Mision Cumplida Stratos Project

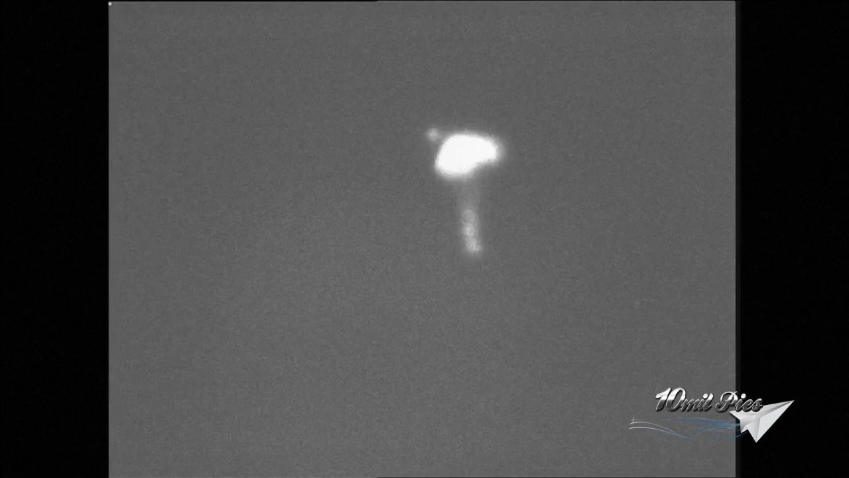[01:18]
so under under parachute now did he break the speed of sound as he hoped here he's coming